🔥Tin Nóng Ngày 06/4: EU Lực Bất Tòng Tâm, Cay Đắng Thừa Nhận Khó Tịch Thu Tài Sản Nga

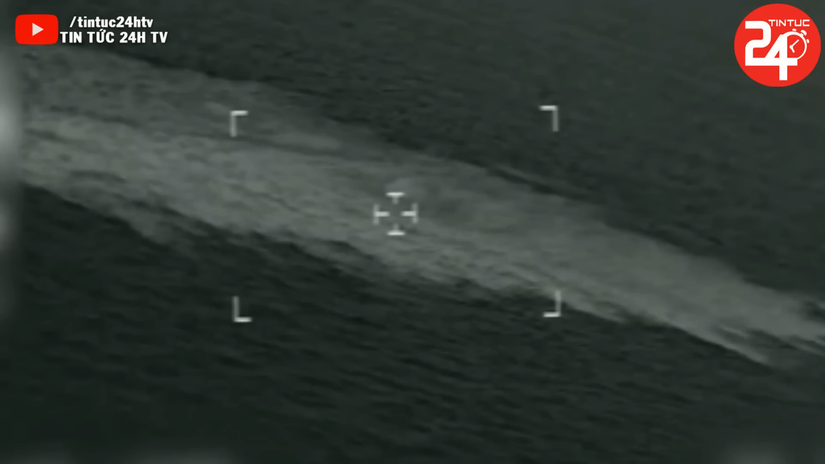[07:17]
lạ ở gần đường ống Nord Stream 2 ở trong quá trình điều tra vụ phá hoại nhằm vào đường ống này.